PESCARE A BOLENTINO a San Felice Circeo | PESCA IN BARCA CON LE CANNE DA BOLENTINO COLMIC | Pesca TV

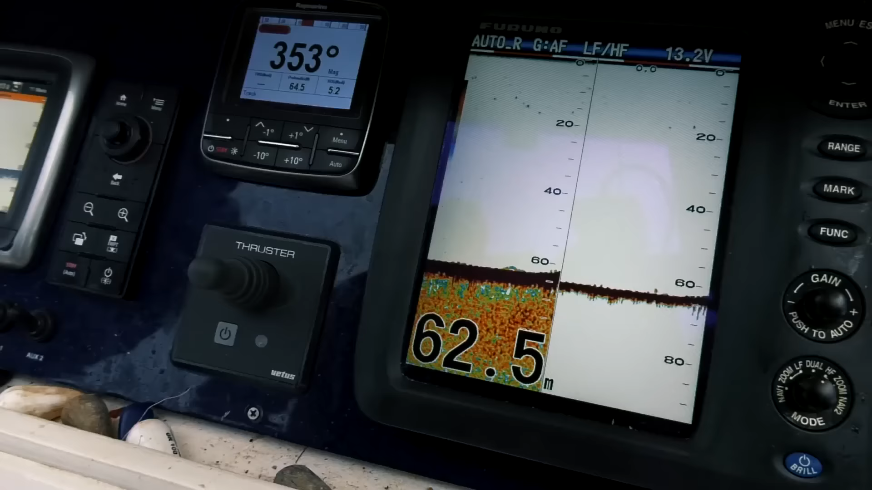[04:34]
On screen: depth 62.5 m
Dovremmo essere arrivati sulla zona di pesca,
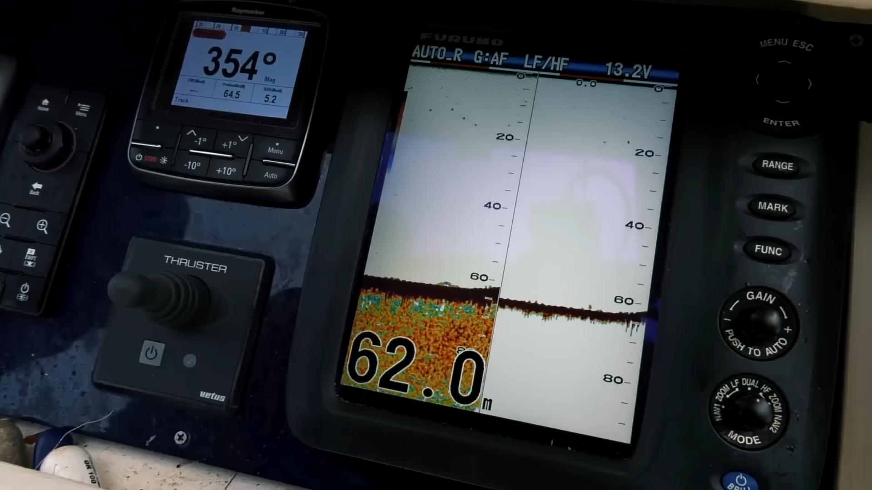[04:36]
On screen: depth 62.0 m
parlando anche con Gino in questo momento abbiamo visto che sarà possibile pescare in scarroccio,
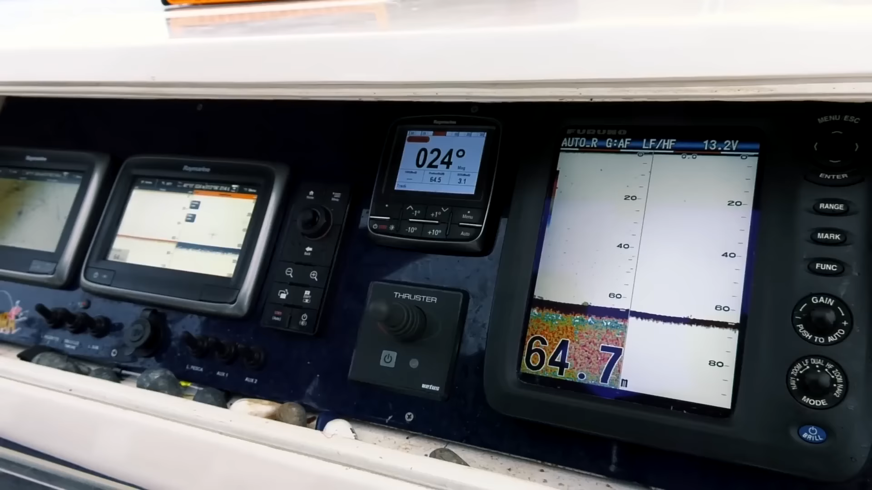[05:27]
A Gino non mancano assolutamente gli strumenti, come abbiamo visto stamani,
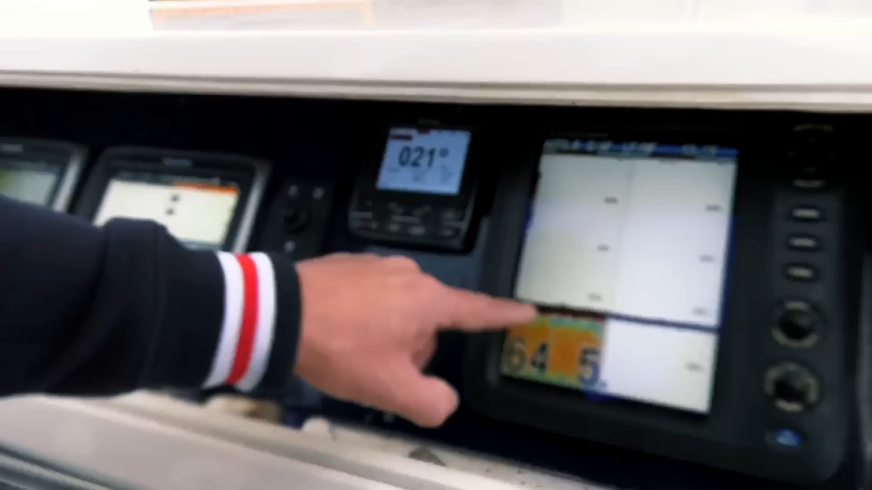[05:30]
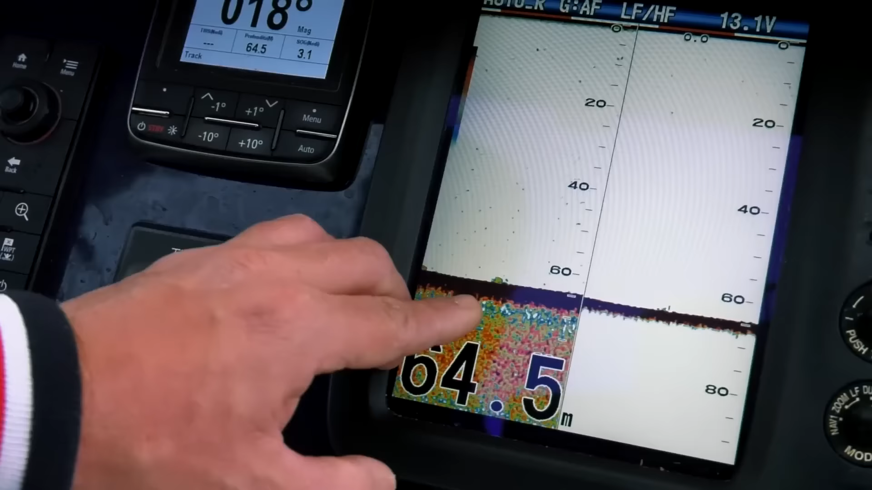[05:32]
On screen: depth 64.5 m
e di fatti ci stava facendo vedere che nella strumentazione in questo momento stanno passando delle marcature che potrebbero essere interessanti.